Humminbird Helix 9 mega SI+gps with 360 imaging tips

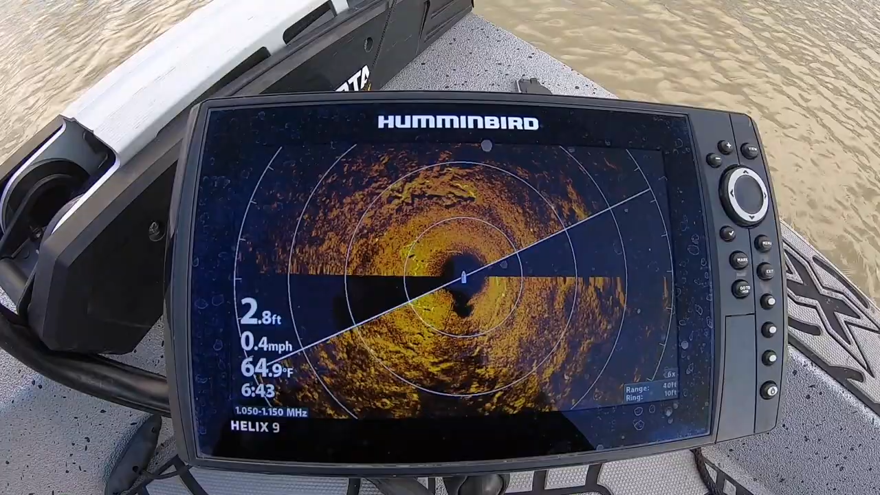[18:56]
On screen: depth 2.8 ft, water 64.9°F, speed 0.4 mph
which is pretty cool i can change i can do everything that i just did um while i go to side imaging to the other screen and i'll go show you that it's real cool all right the back over here now this is the one at the console which i can bring it up which means the person fishing in the back of the boat can see all the way around the boat as well you don't have to be guessing
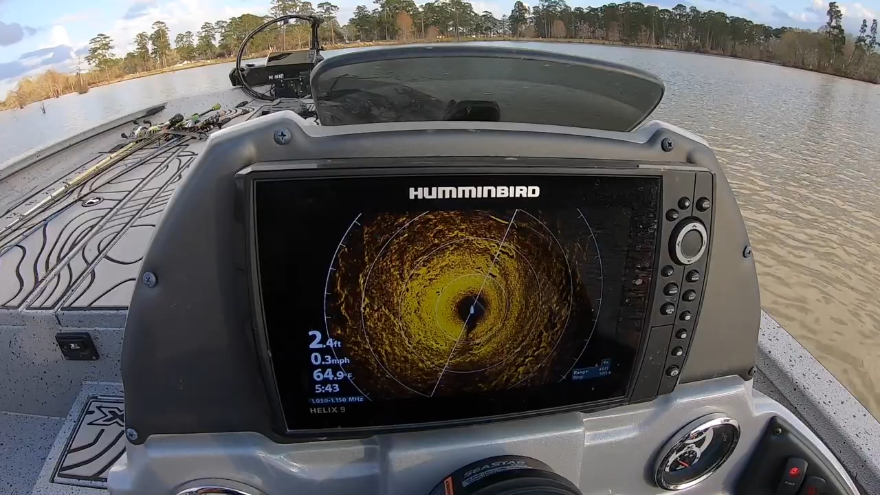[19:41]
On screen: depth 2.4 ft, water 64.9°F, speed 0.3 mph
or wondering what's coming up or what what am i seeing up there that they ain't seeing and they can see it from right here sitting on the back of the boat plenty enough times my wife i have come apart on structure like this piece right here i'll be fishing that up there and i'll hit it a few times and i'll tell you see that piece of structure yeah yeah fish around it and she fish a different angle on that piece of structure which you see we just we moving so it's moving a little bit and she has actually caught fish all right and then see right in here you can
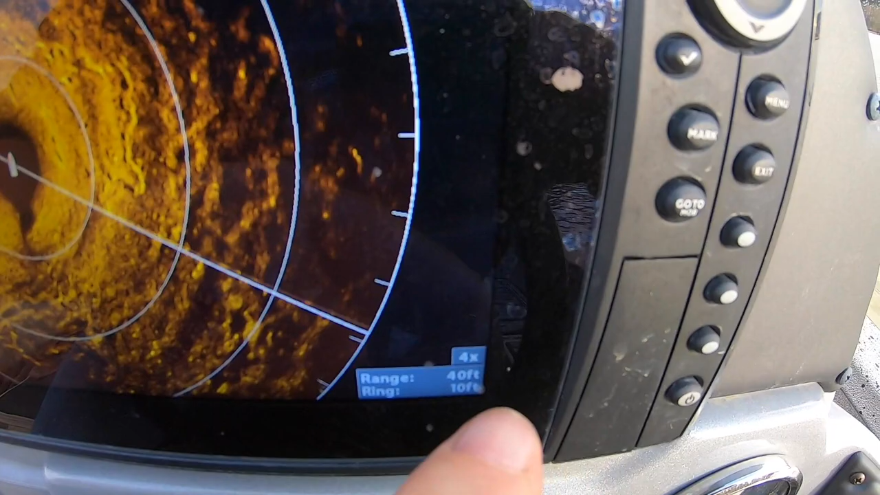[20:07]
actually set your your rings your range right now i got on 40.
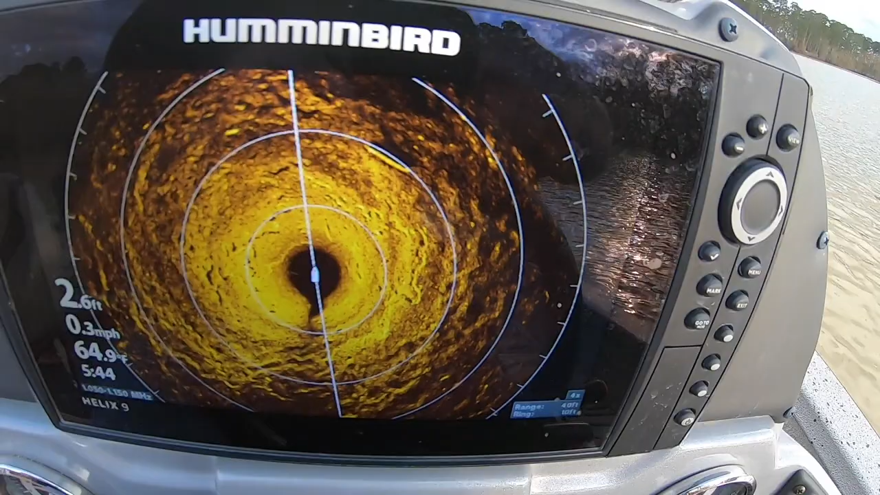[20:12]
On screen: depth 2.6 ft, water 64.9°F, speed 0.3 mph
every ring is 10 feet well we know my boat's 20 feet so that's 20 30 and
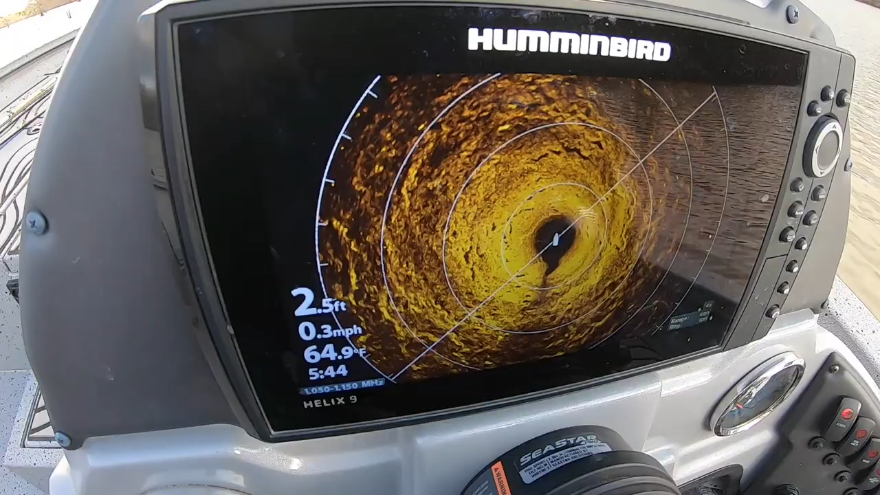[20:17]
On screen: depth 2.5 ft, water 64.9°F, speed 0.3 mph
on and on but you can actually see there's that piece of structure again right there
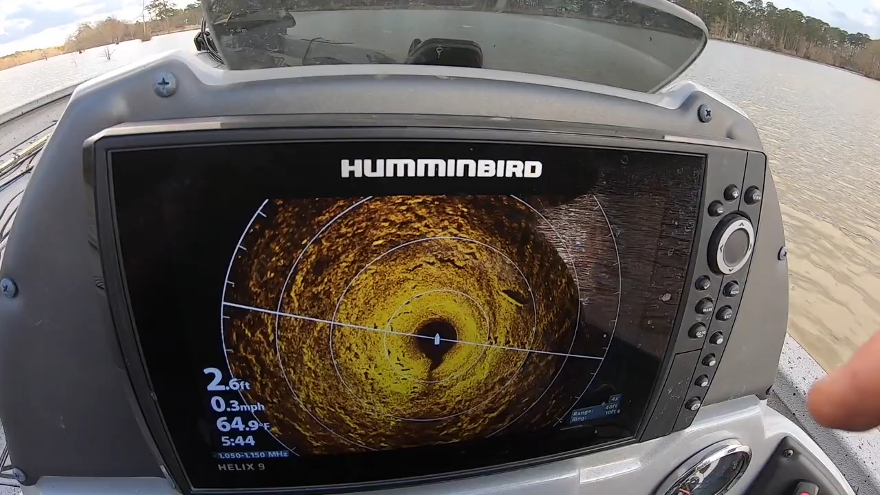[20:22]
On screen: depth 2.6 ft, water 64.9°F, speed 0.3 mph
right on the side of the boat i hope y'all can see that this this thing is incredible
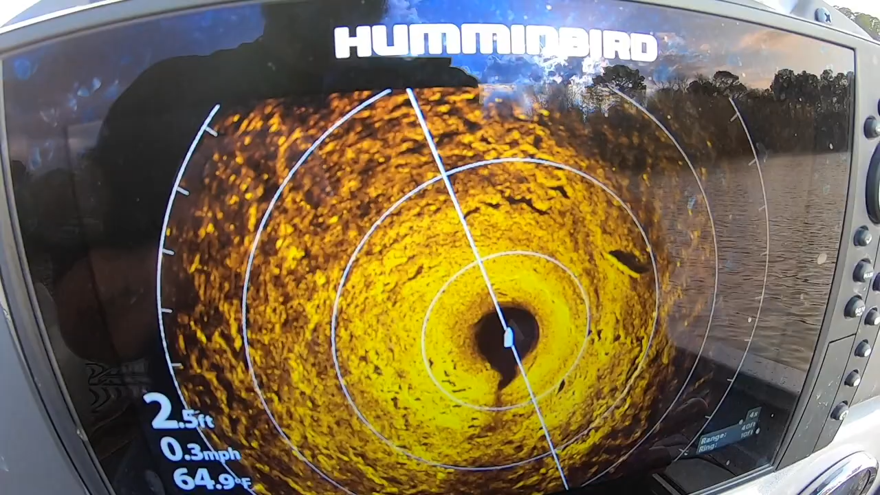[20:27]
On screen: depth 2.5 ft, water 64.9°F, speed 0.3 mph
um the imaging quality on it is incredible
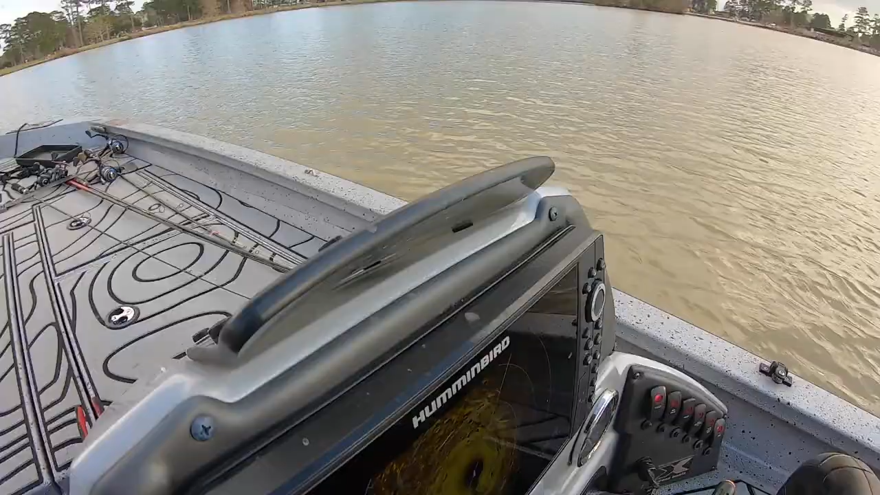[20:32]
and we'll come back up here to the front you can see here
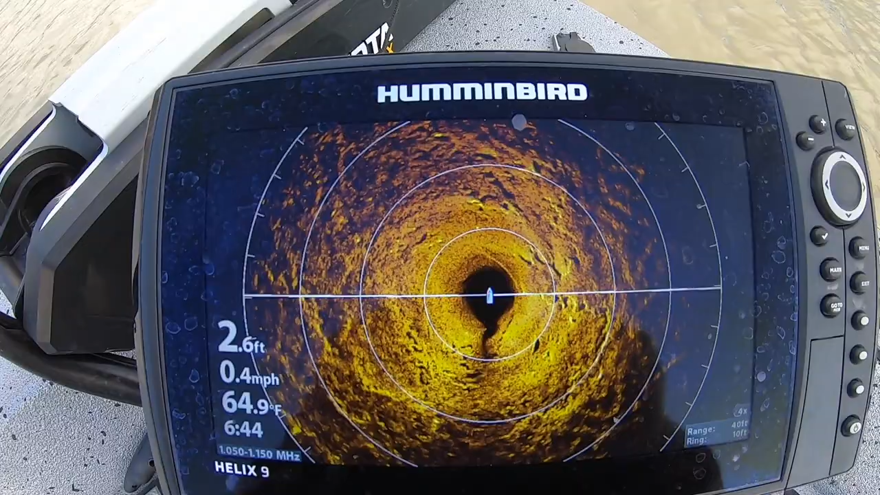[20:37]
On screen: water 64.9°F, speed 0.4 mph
it's it is very very good and if i wanted to i can record um any of the information in here now a lot of people have been like well it doesn't doesn't um it doesn't i can't see real good on mine or i can't make this transducer shine you know show what you're seeing that all has to do with your settings like i said you press the menu button and you come right
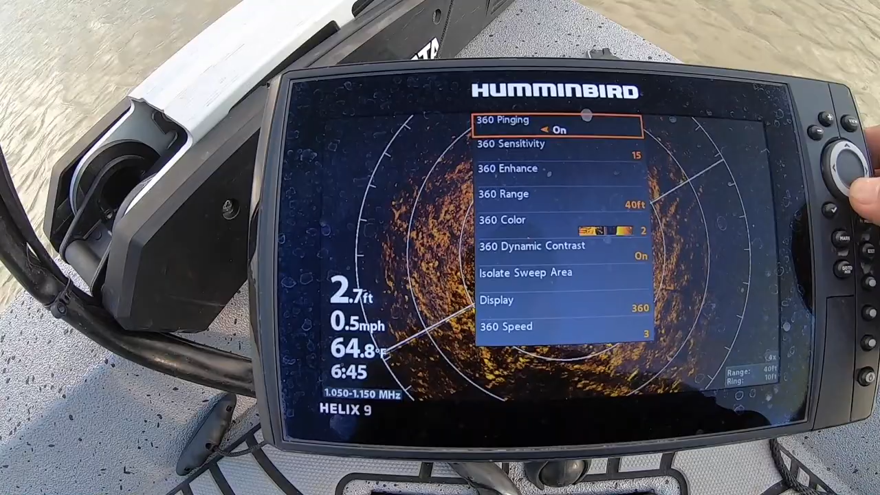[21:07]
On screen: depth 2.7 ft, water 64.8°F, speed 0.5 mph
there 360 enhance that's what i always go to that will change your
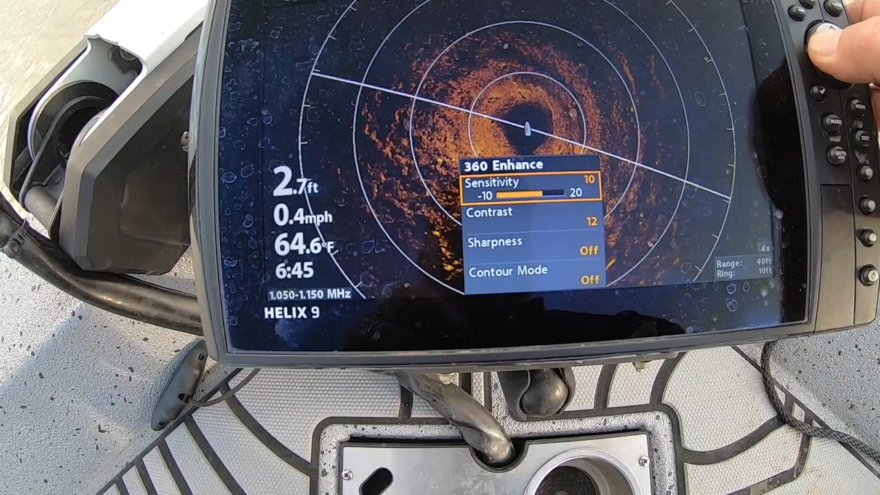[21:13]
On screen: depth 2.7 ft, water 64.6°F, speed 0.4 mph
sensitivity so it ain't just because if you get it all the way full blown
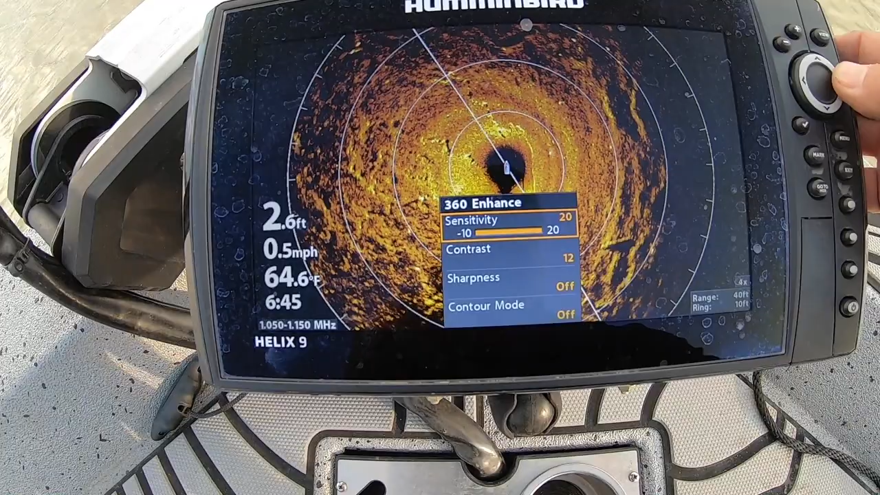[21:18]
On screen: depth 2.6 ft, water 64.6°F, speed 0.5 mph
out sometimes you can't really see a lot of contrast that will change everything
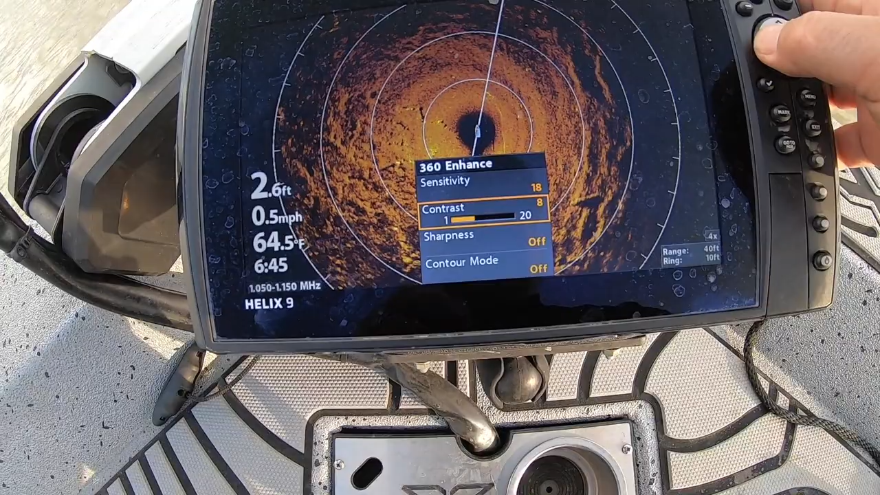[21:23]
On screen: depth 2.6 ft, water 64.5°F, speed 0.5 mph
you can change it to hard heavy full blown or
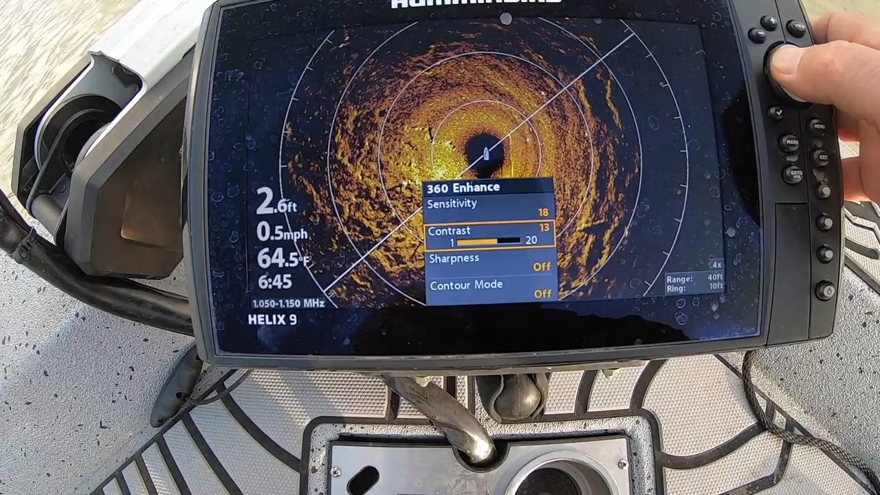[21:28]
On screen: water 64.5°F, speed 0.5 mph
right there i usually keep mine around 12 13
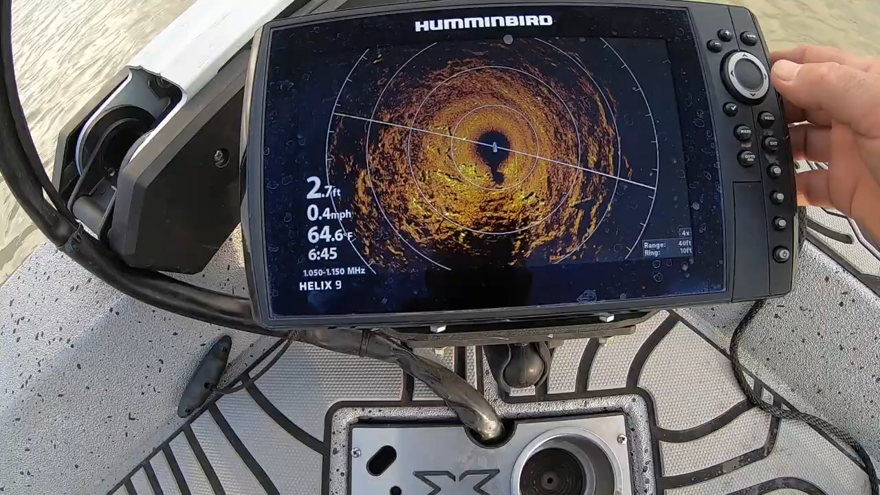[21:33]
On screen: depth 2.7 ft, water 64.6°F, speed 0.4 mph
but you can see see the clarity in it and uh i mean it just it really does have a lot of okay in 360 you can you can slow the sensitivity down a lot lower a lot lower than that it doesn't have to be that high